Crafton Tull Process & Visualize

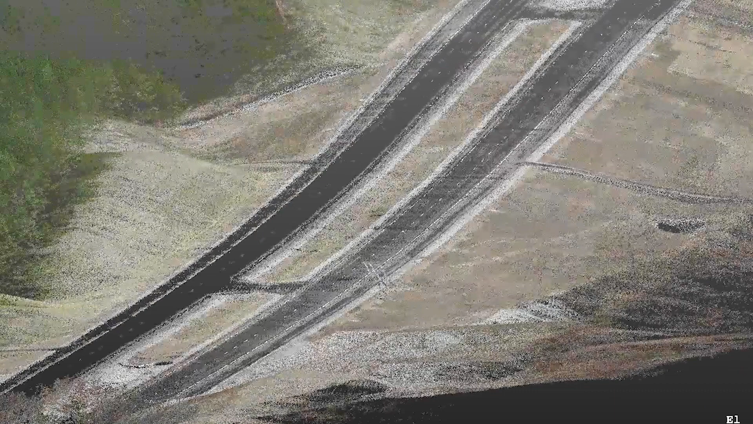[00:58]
ground to the buildings and the vegetation all
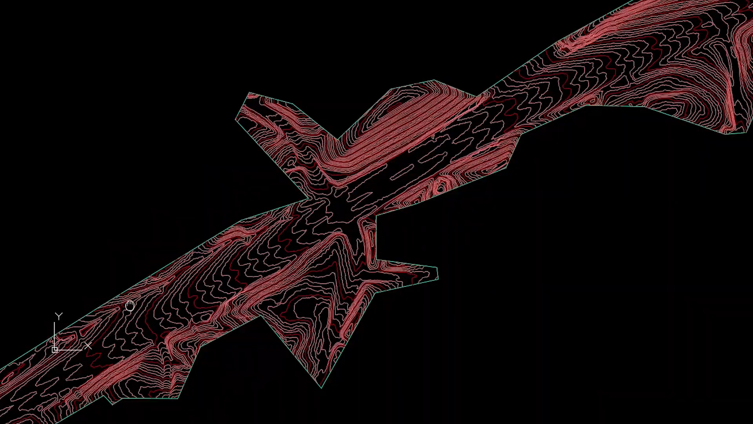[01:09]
you're looking at here in all the brown points and from that you know we can build the surface model and the contours from